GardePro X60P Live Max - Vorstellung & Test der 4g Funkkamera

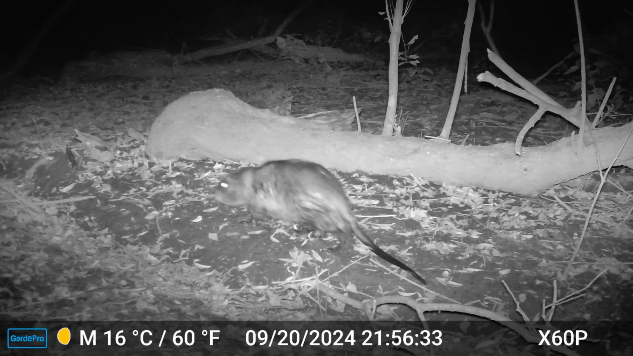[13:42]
Wir sehen hier die ersten Aufnahmen der X60P Live Max. Ich habe sie so eingestellt, dass ihr erst ein Foto und im Anschluss gleich ein Video aufnimmt. Wir sehen, die Auslösegeschwindigkeit ist recht schnell. Die meisten Tiere sind noch nicht mal mittig im Bild. Da hat die Kamera schon angefangen aufzunehmen. Das ist sehr schnell. Das ist auch sehr gut. Das muss man wirklich sagen. Ich habe nachgeschaut.